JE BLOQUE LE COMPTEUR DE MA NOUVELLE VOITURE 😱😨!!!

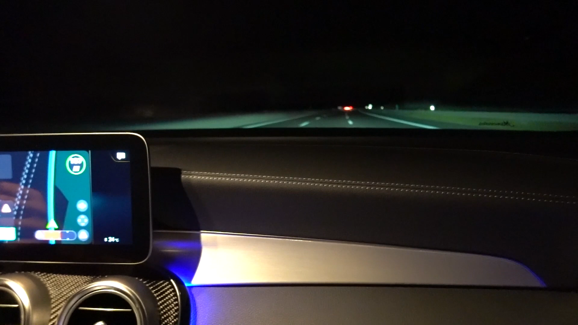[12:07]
Ils étaient sympas. Hein. On était à 52, frérot, on est déjà à 35 là. Ouais. C'est votre bifurcation.
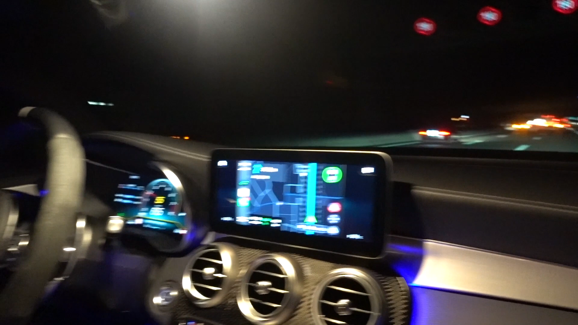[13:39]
Tandis qu'ici, bon, bah, j'espère que c'est pas pour moi en tout cas, mais ça nous indique illimité. Il y a dû avoir un accident, je pense. Ouais, je pense qu'il y a un accident. Parce que embouteillage à cette heure-ci, c'est pas possible. Je pense pas, à moins que les gens rentrent du travail ou ils vont travailler à cette heure-ci, c'est pas possible. Mais ouais. Je pense fortement à un accident. J'espère pas, en tout cas. J'espère que s'il y a eu un accident, personne n'a été blessé. C'est ça, ouais, c'est surtout ça. Bon, alors on arrive sur la zone. Donc je sais pas si c'est un accident ou une personne qui est en panne.
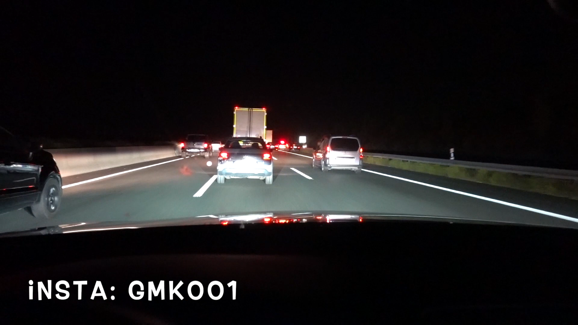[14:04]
Je pense à des personnes en panne plutôt. Mais vous voyez, voilà, il y a la police qui est là. Donc ils ont des BM break. Un CLS 63 avec une petite Ford Fiesta.
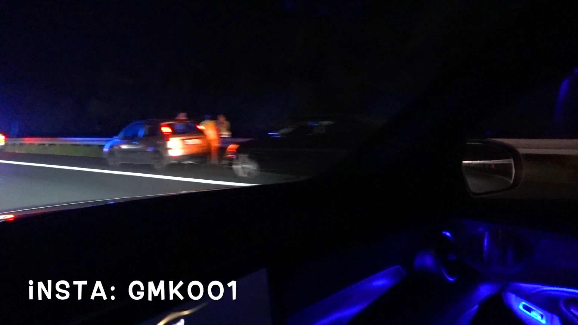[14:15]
Non, je pense pas que ça a tapé, je pense qu'ils sont en panne.
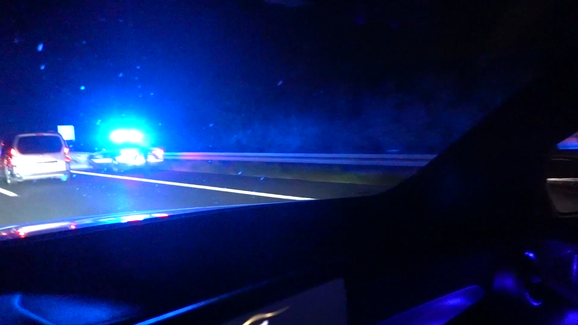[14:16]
Donc voilà, comme je vous le disais, ça a fait un petit bouchon. Et puis en plus là, comme on voit là-haut, c'est limité à 130 ici. Donc voilà, on va rester tranquille. Mais en tout cas, c'est vrai que... Bon, s'il y a une autre portion là, je vais refaire. Je vais essayer de prendre 300 quand même.
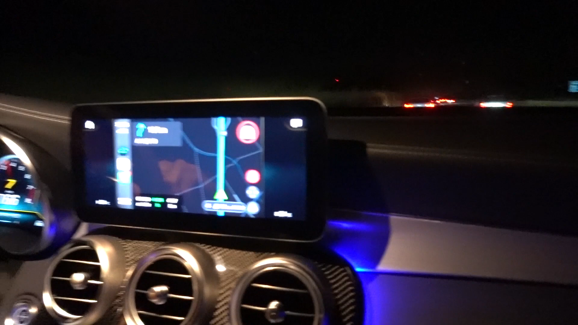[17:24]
Tu vois, à 166, regarde, t'as vu, c'est un truc de ouf. Tout le monde roule à cette vitesse. C'est ça, 170 en moyenne.
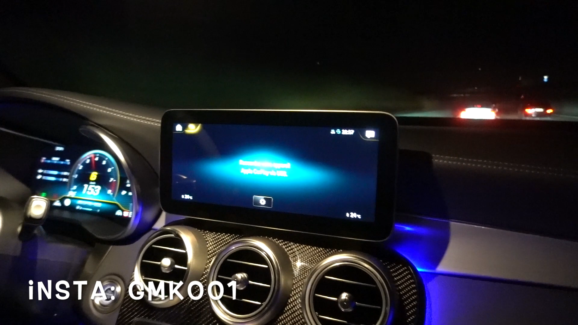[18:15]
Alors, tu vois, il se pousse, on est à 160, et on met du gaz tranquille. Toujours le clignotant à gauche. Toujours les deux mains sur le volant.
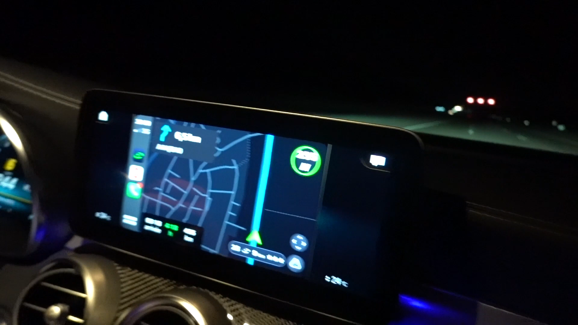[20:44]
120, on ralentit. On freine. On va bifurquer de toute façon dans 6 km. J'ai cramé la moitié du plein en 70 km. C'était super en tout cas. On passe en mode confort tranquille. Voilà.
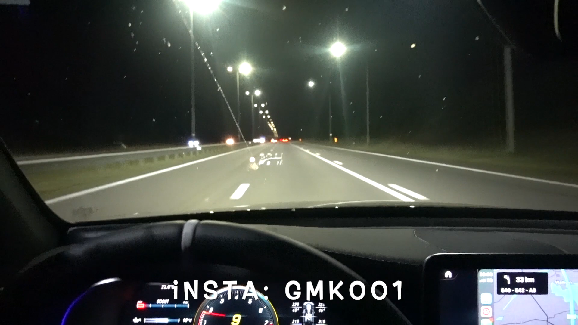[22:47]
Donc voilà, on est en Belgique. Ici, c'est 120 km/h. Donc nous allons désormais respecter les limitations de vitesse.
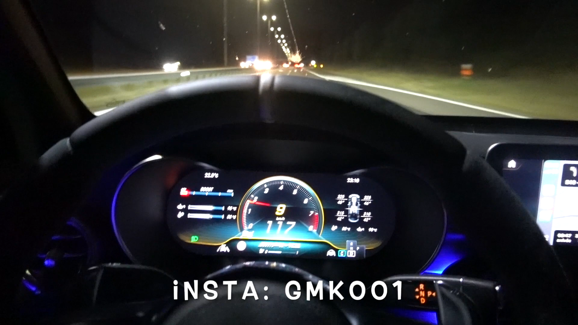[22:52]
C'est fini le tuning, le flaming. Mais bon, c'était sympa. Voilà. Je pense que Mehmet est soulagé, n'est-ce pas, frérot? Là, je suis vraiment bien, ouais. Là, t'es soulagé de savoir que c'est plus illimité. Je suis croisière, frérot, je suis bien. Et là, si tu veux que je filme, je peux filmer sans aucun problème. Mehmet, il a moins de difficultés. Il est à bout en train, le pauvre. C'était pas facile, franchement, à filmer à cette allure.
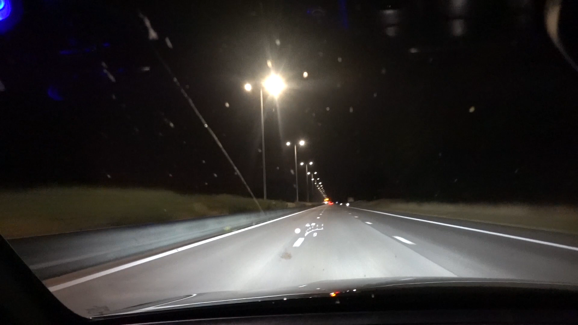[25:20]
Et je fais juste ce petit passage pour dire que, voilà, comme vous pouvez le constater, en Belgique, les autoroutes publiques sont éclairées, voilà, pendant des milliers de kilomètres. L'autoroute est éclairée. Donc, c'est juste un confort de conduite qui est incroyable. On se fatigue beaucoup moins, on a beaucoup moins de chances de s'endormir au volant. Je trouve que c'est éclairé, tu vois, c'est un environnement plus clair, etc. Et ça te permet, bah, je pense que ça diminue de beaucoup les risques d'accident. Quoi. Je sais pas ce que t'en penses, Mehmet. Moi, je pense que, comme tu dis, déjà, tu te fatigues moins les yeux le soir, parce que le soir, quand t'as passé une lumière, t'es concentré sur la route.